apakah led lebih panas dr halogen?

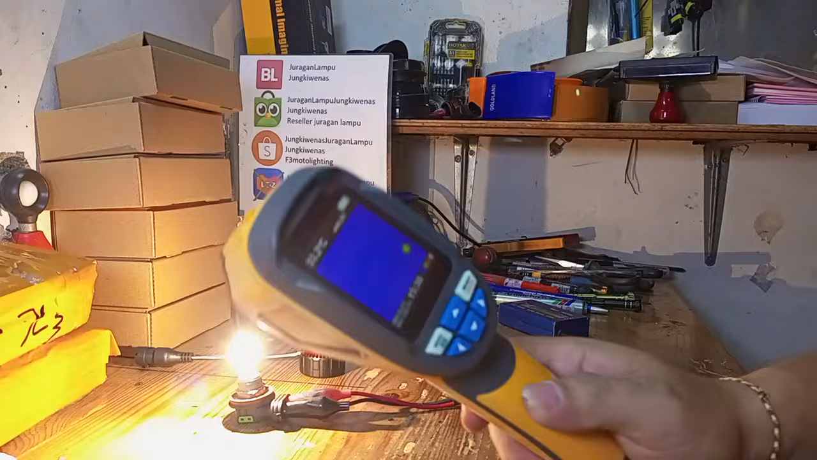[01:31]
akan ukur suhunya menggunakan alat ini alat ini itu sama seperti yang rame waktu jaman COVID adalah untuk mengukur suhu tubuh tetapi ini lebih canggih kenapa?
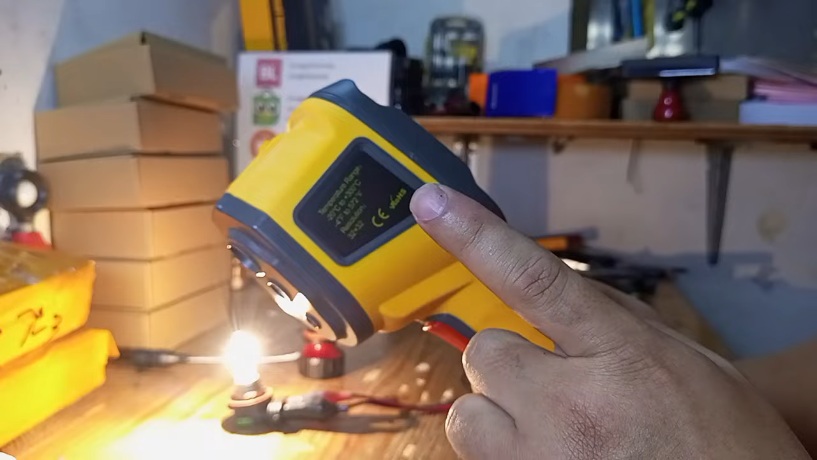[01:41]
karena dia thermal imaging camp ya jadi kita bisa langsung melihat fokus panasnya itu berapa derajat saat ini ya halogen itu kita fokuskan di titik tengah halogen itu panasnya sudah 200
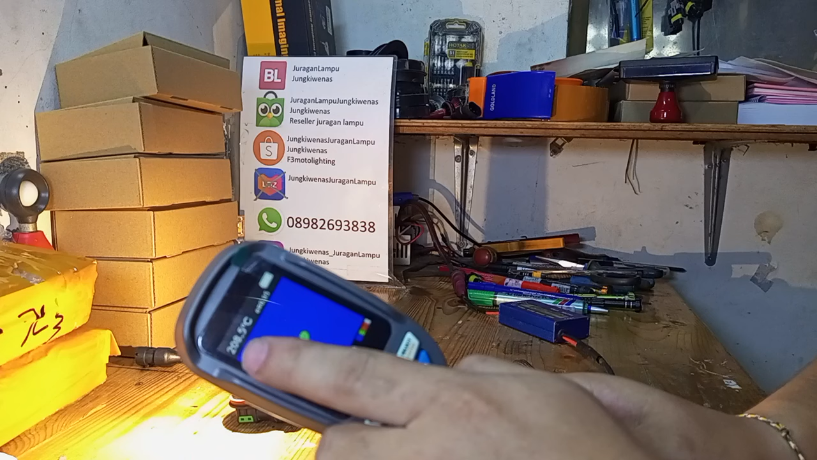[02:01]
sekian tuh Anda bisa lihat ya kalau kita pusatkan 230an ya jadi ini tidak
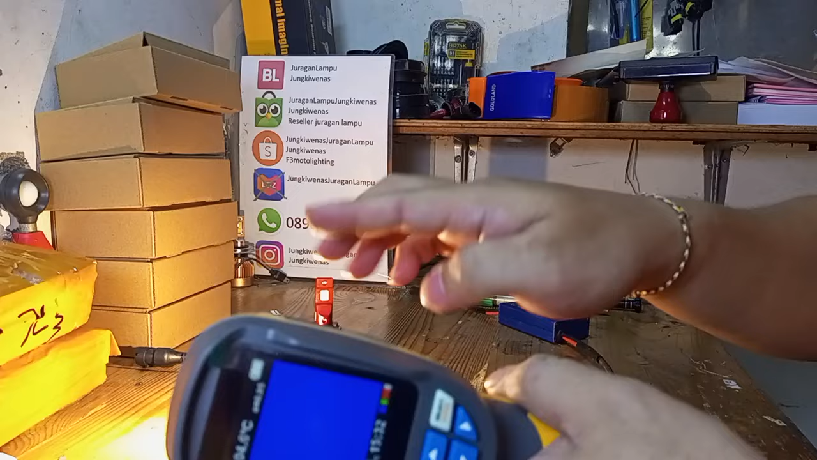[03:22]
270an tuh 280 ya jadi dengan jarak sekian kita ukur 280an panas banget bro ya panas banget ya panas banget
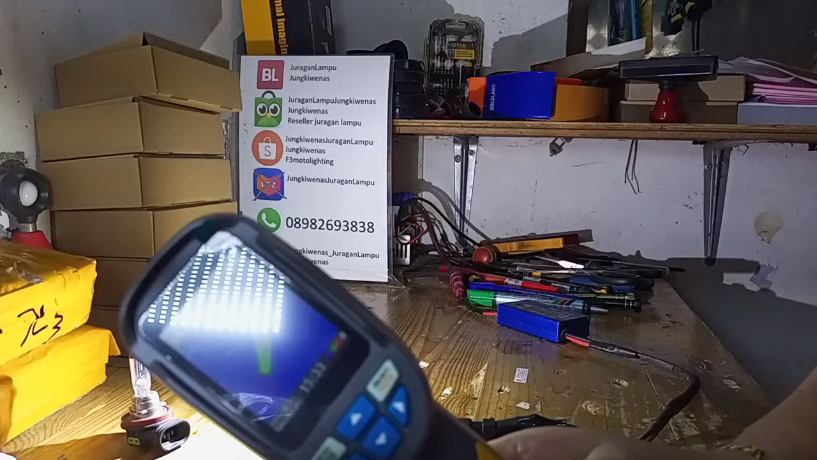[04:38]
73 65 66 jadi panasnya cuma sekitar
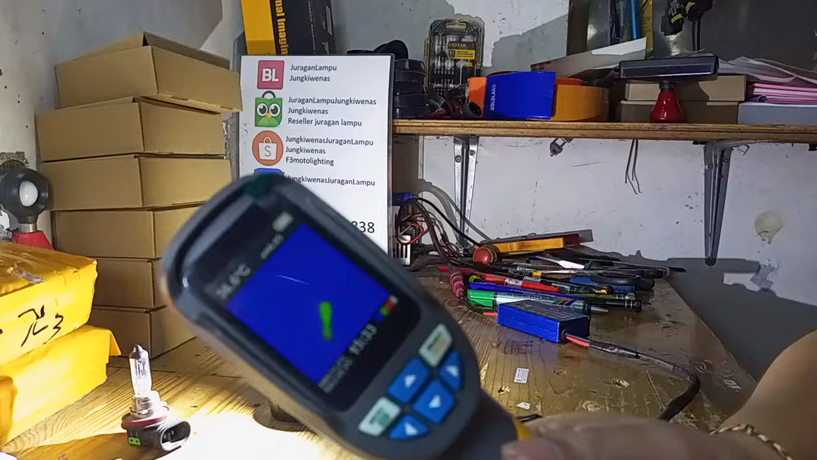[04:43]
70 derajat bro ya anda gak usah protes bahwa LED ini wah bisa membuat meleleh kebakar sedangkan tadi lampu halogen 300 bro derajatnya ya jadi kalau anda mau berdebat harus menyediakan data yang memiliki fakta jadi jangan anda tanpa
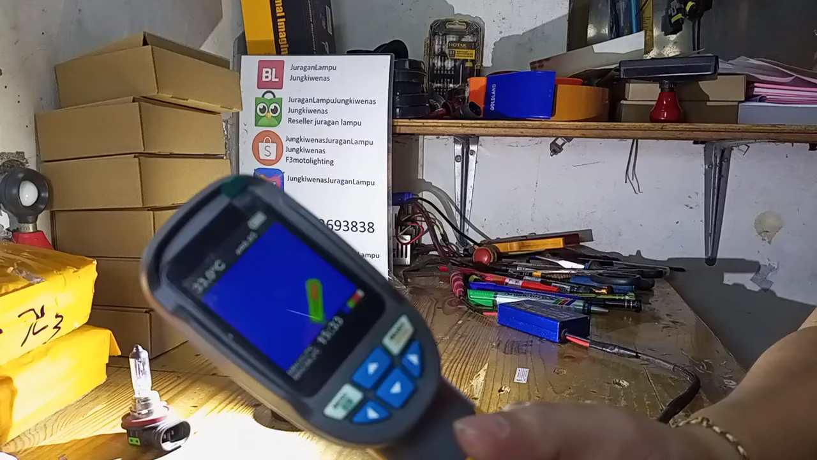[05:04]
data tanpa ini cangcingcong cangcingcong gitu loh ya saya kenapa membuat ini video karena aduh gimana ya dikasih tau gak percaya ya cuma 70 derajat nah jadi LED ini menyala
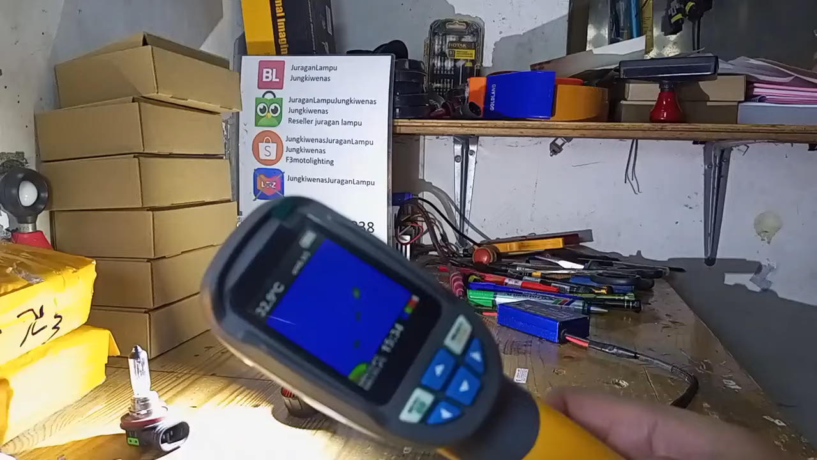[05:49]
70 derajat 70 derajat bro ya jadi anda harus paham dan memang ini bukan untuk dipegang kan ada kipasnya bro ini berputar nah ini